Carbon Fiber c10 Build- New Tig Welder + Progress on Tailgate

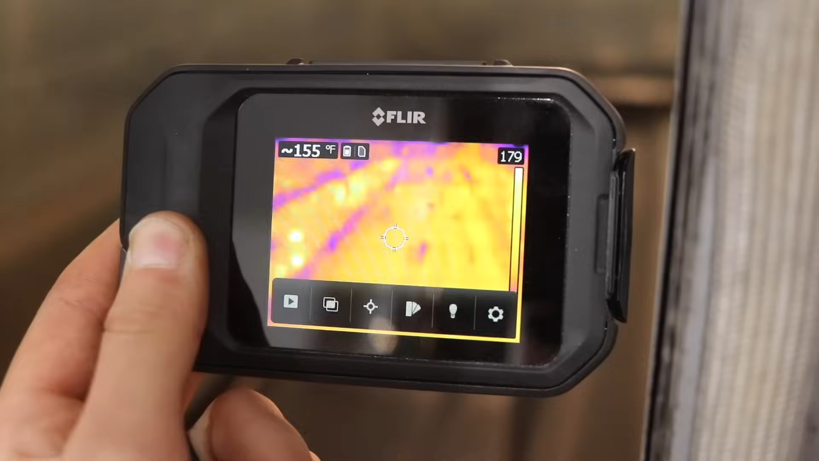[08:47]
On screen: spot 155°F
with my thermal imaging camera so everything looks really good we're just at 150 degrees Fahrenheit right now and soon enough I'm going to ramp it up to 200 for another hour and then finally to 250